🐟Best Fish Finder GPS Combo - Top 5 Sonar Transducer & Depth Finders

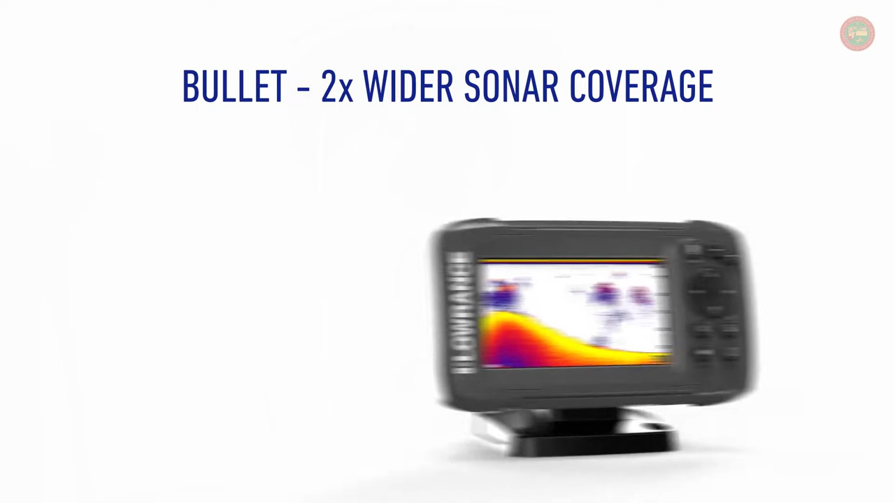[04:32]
We have our bullet transducer, which is just 2D sonar. We have the split shot transducer, which gives you 2D sonar and downscan imaging.
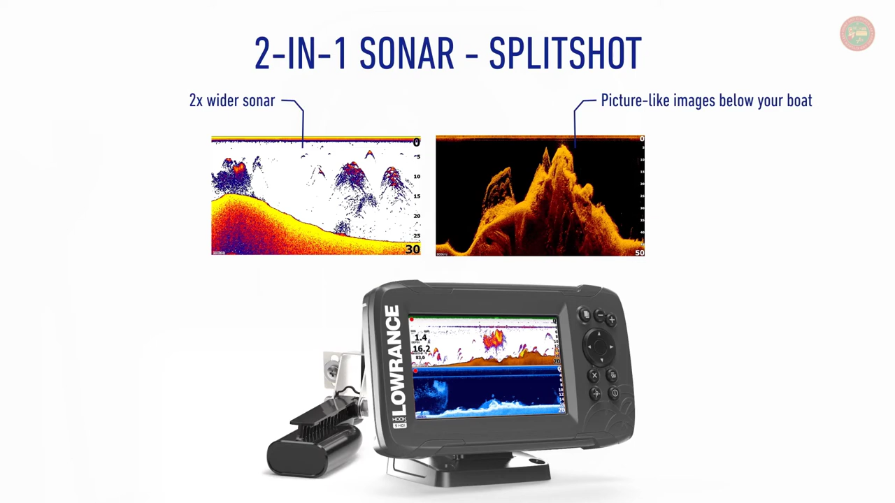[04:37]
And then if you want it all,
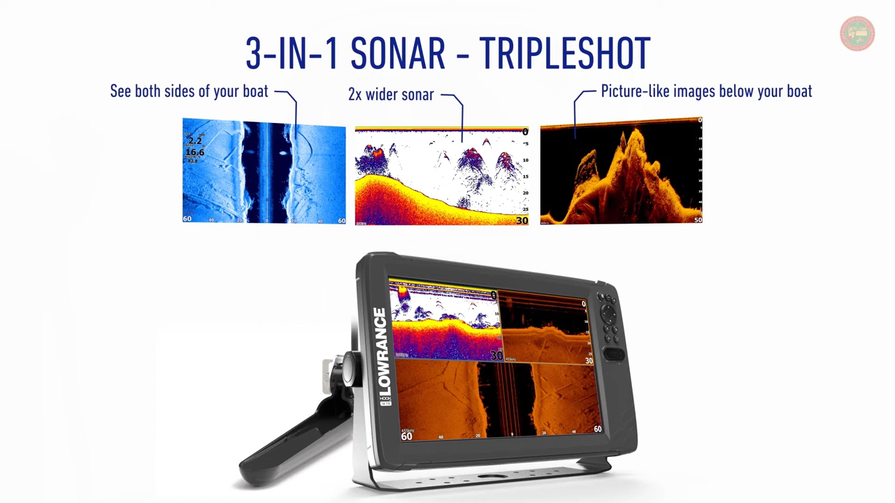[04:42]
you can get the triple shot transducer that has 2D sonar, downscan imaging, and side scan imaging built into it.
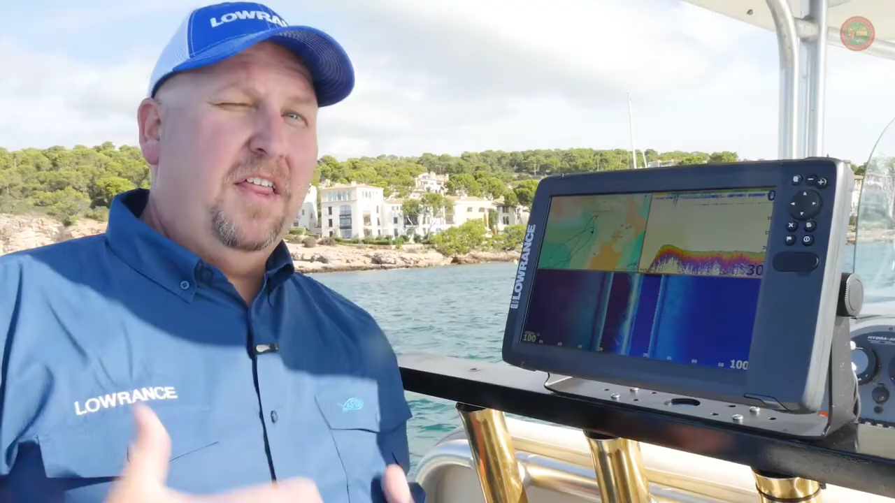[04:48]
The next thing we did is we made this thing incredibly easy to install.
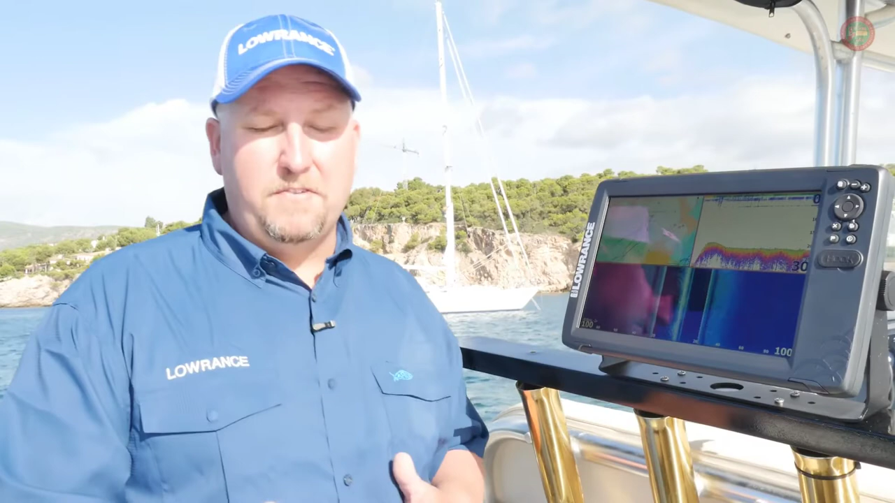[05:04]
If you choose the split shot transducer, it again also has that flat surface mount that allows you to put it on a trolling motor. or it comes with the transom bracket so that you can put it back on the transom. The other thing you can do with these two transducers is, if you want to, you can glass them into the hull of your boat so that you're shooting through the hull. And then finally, like we talked about, our third transducer option on this unit is the TripleShot transducer. It gives you the 2D sonar, it gives you the downscan imaging, and it gives you the side scan imaging. It's designed to mount on the transom of the boat or on a jack plate or one of the areas back there like that.
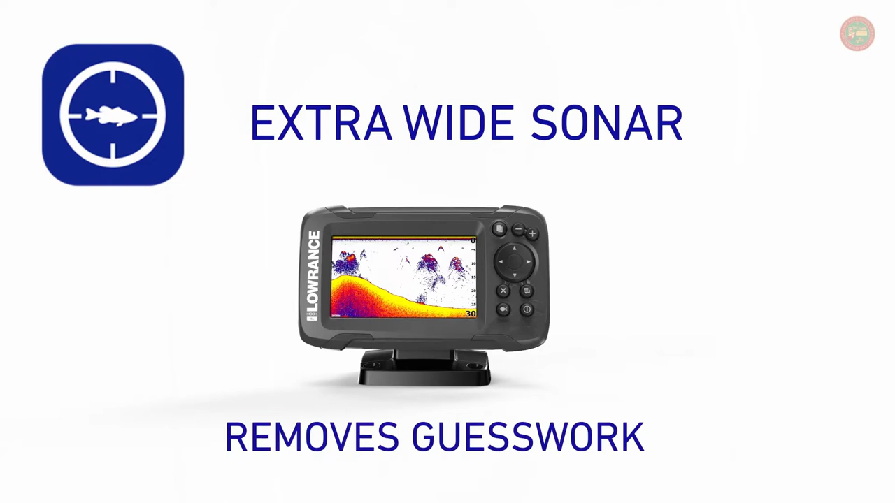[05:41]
Anybody that's got a smartphone out there is used to looking at the icons and selecting what they want.
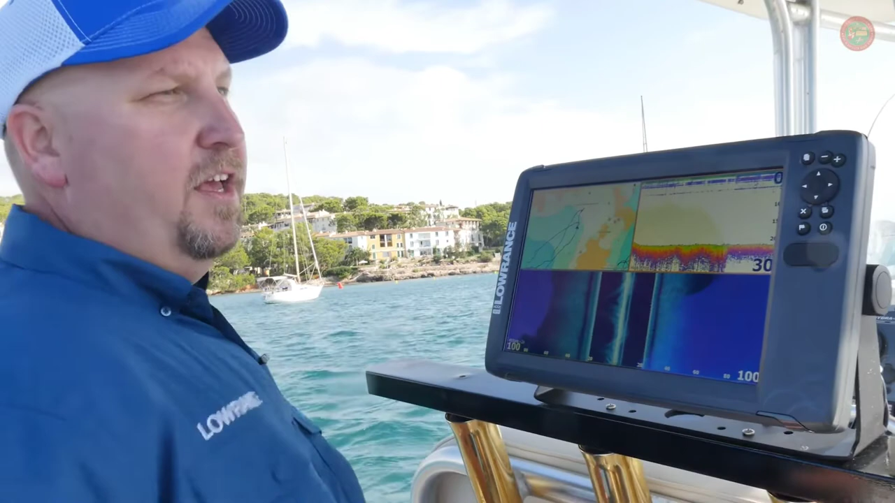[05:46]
So what we've done is we've gone to a menu based like that.
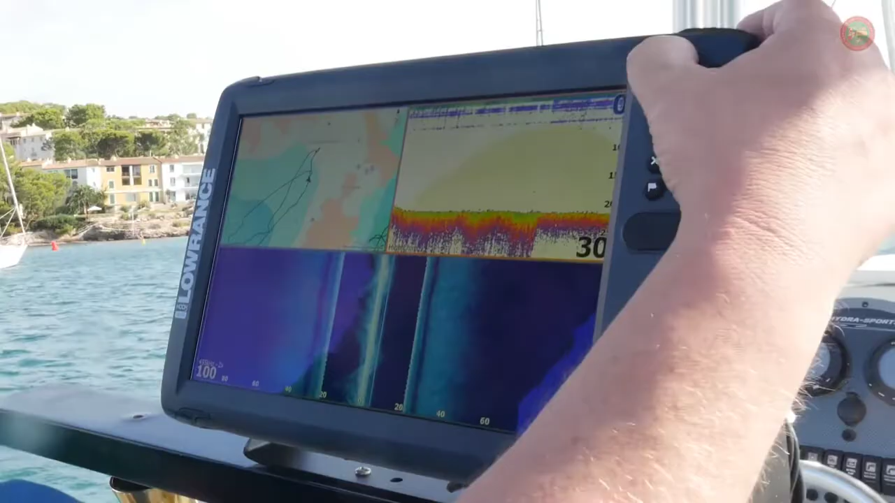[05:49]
So if I go ahead and hit the pages key here, as you can see,
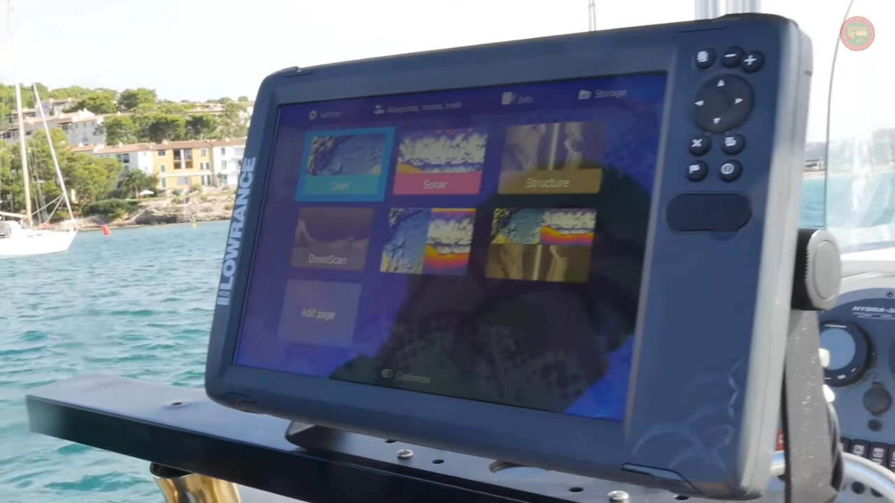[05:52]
everything shows up as an icon on the screen for me to use.
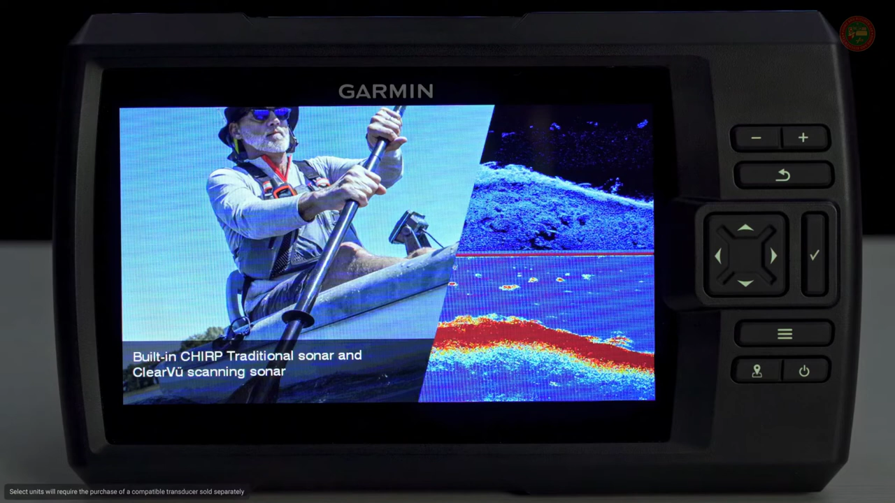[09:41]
So we've designed the Striker Vivid series to come standard with many of the sonar features found in the higher priced units.
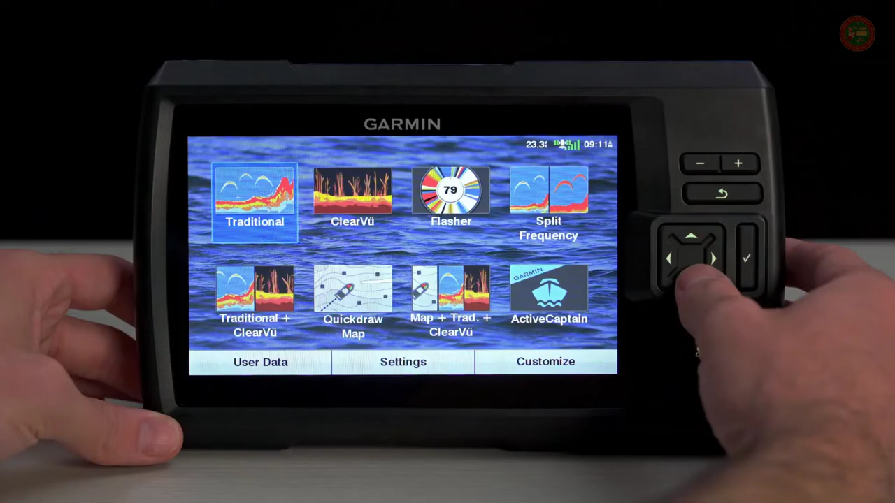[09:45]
That's right, these units are built with Chirp Traditional, Chirp Clearview,
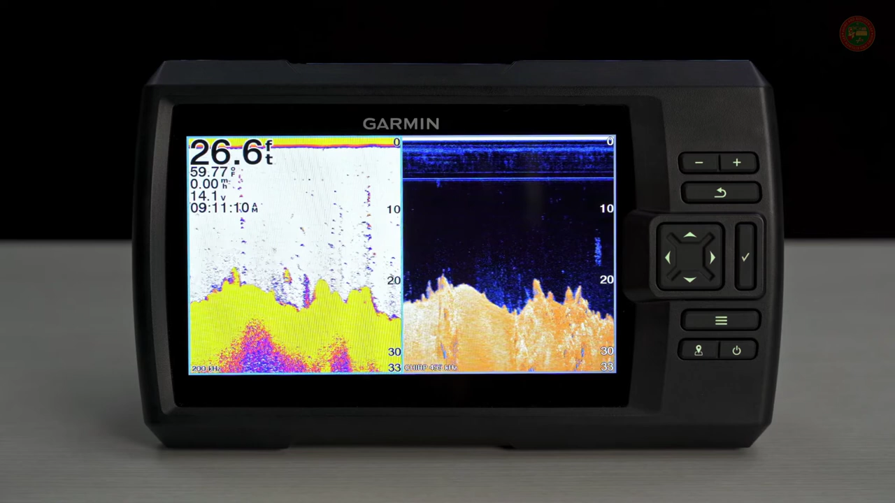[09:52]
On screen: depth 26.6 ft
and Chirp Sideview sonar capabilities based on the model you choose. The Striker Vivid 4CV, 5CV,